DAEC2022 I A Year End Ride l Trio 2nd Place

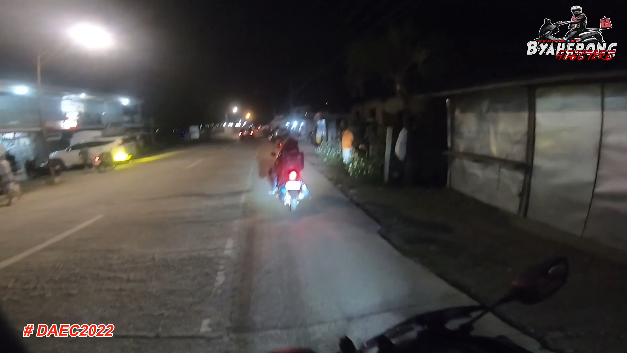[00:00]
Okay, ganda nga may mga hugot. Bale, time check tayo. It's 5:49. Nandito na tayo sa may papuntang grid sa may Delfin Albano. Kasama natin si Badsinico, tapos yung katrio natin si Sir Jonathan tsaka si Sir Jetro.
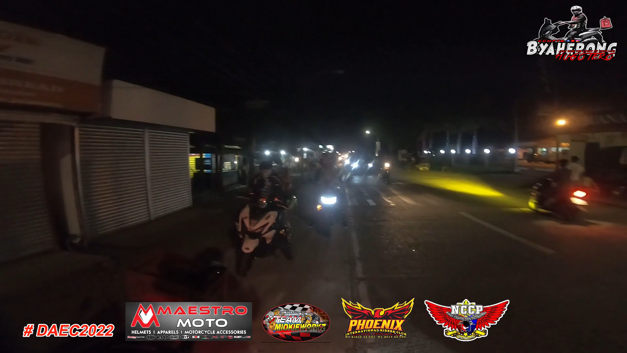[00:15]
Makikita nyo mga hugot, dumarating na yung mga ibang participants dito sa may DAEC 500 kilometer endurance ride. Yan.
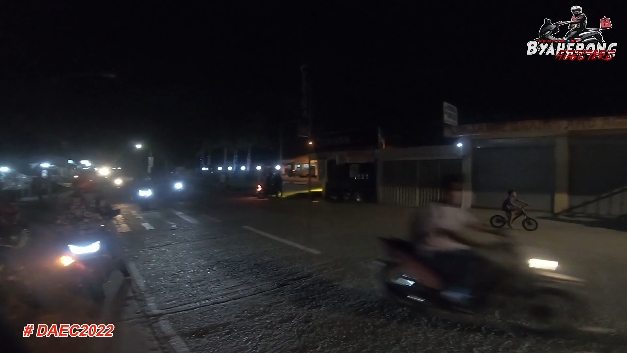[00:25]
So, as of now, papunta na kami sa may grid. Okay mga hugot, see you sa grid.
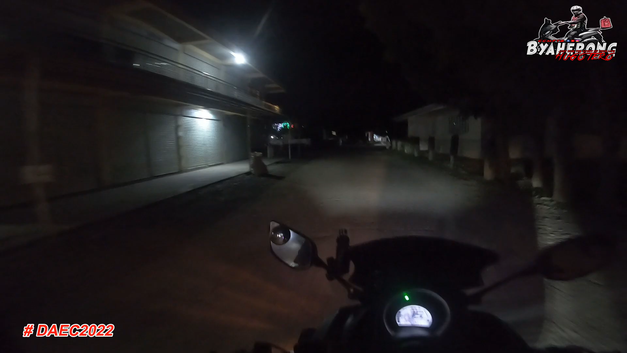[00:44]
Punta na tayo sa grid mga kahugot. Ayun pala, may tugtog. Maambun pa naman. Ay, ito yung gym. Riders, participants, yung mga gamit natin dito sa labas, pa-pick up kasi medyo may konting ambon. Helmet, jacket, pa-pick up dito po sa labas yung mga gamit natin.
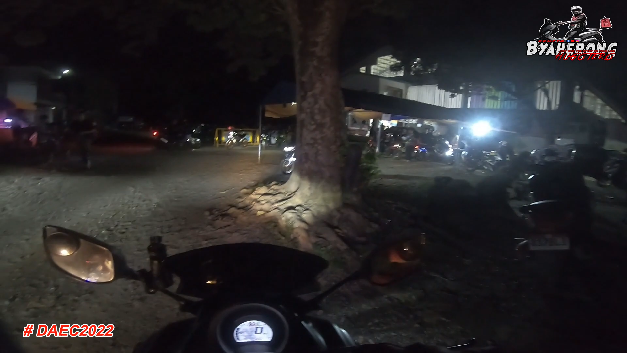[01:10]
Riders, yung mga helmet natin, jacket, pa-pick up po dito sa labas.
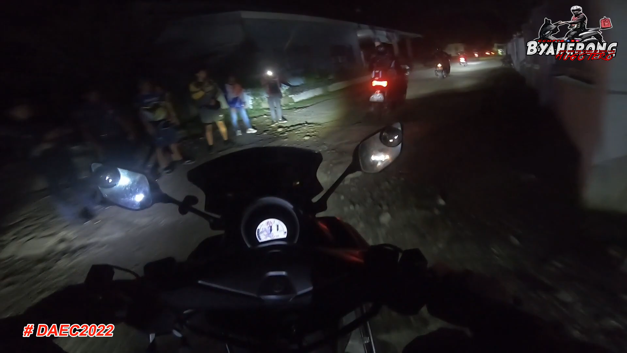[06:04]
Yan, lalabas na kami ng highway mga kahugot.